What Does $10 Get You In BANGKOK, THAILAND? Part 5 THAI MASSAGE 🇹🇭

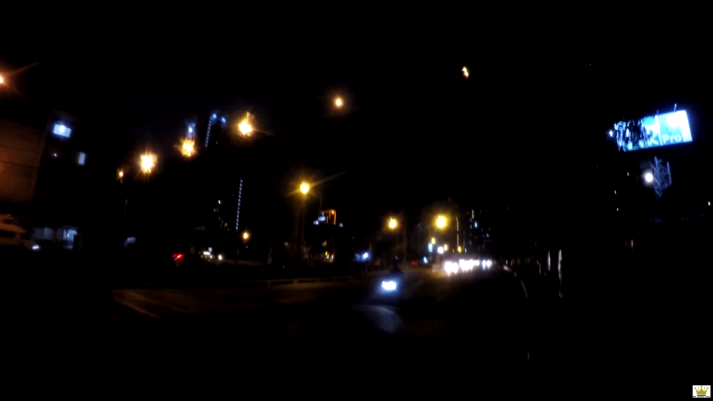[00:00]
That's a high bridge going over the Chao Pea River. Man, it must be 70 meters, 80 meters up there. Crazy. And full moon. It's over there.